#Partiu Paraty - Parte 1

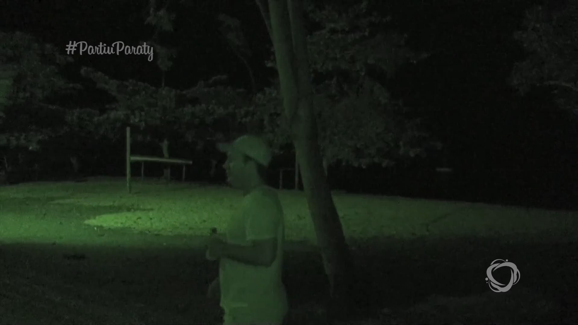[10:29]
Parece que é. Fale mais sobre a cidade, Caco.
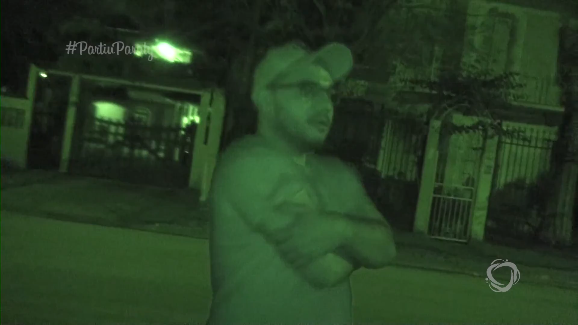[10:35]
Estamos com a nossa tecnologia Night Shot ligada. A gente só vai ver a cidade mesmo assim, mas de manhãzinha.
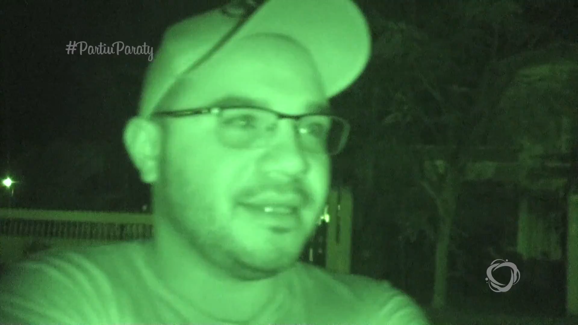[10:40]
E o que você achou, Marcelinho? Não, uma casa cidade fantástica, né? Estamos com a nossa tecnologia Night Shot. É, muito bonito isso. Deixa o verde, parece um Hulk. Mas uma cidade muito histórica, né? Histórica aqui. Não é uma estância turística, entendeu? É uma cidade histórica. História. Mas é turística. É história. É turística, cara. É história. Leia. Histórica. Leia.